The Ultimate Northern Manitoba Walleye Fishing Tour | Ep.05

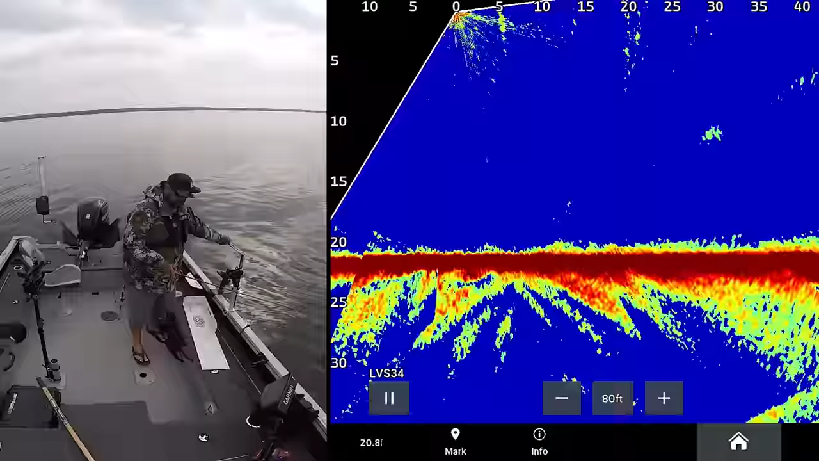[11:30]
Oh, I went right to that fish. Got him. Got him. I don't think it's as big, but it's nice.